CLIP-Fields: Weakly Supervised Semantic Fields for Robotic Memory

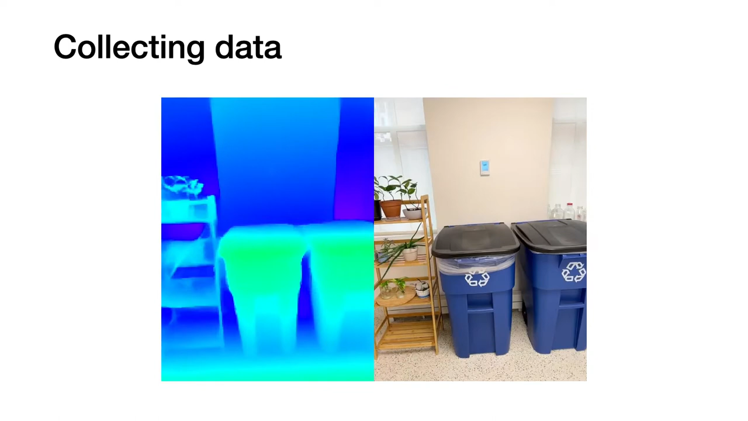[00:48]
In our real world experiments, we use RGBD videos captured with iPhones. We first back project and map pixels to 3D locations.
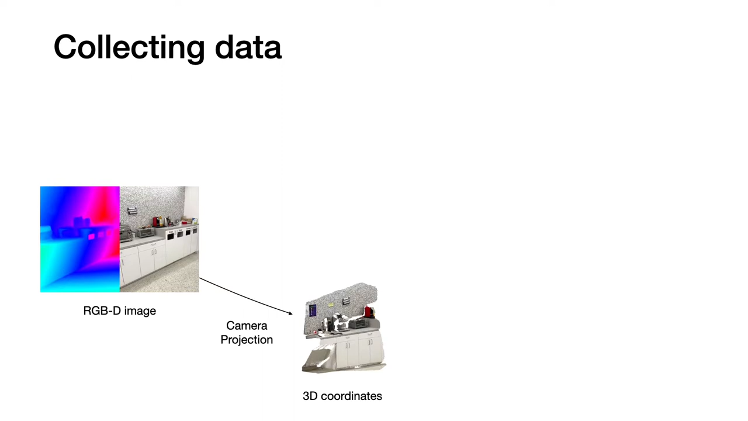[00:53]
Then, using a pre-trained DTIC model, we extract objects from the scene.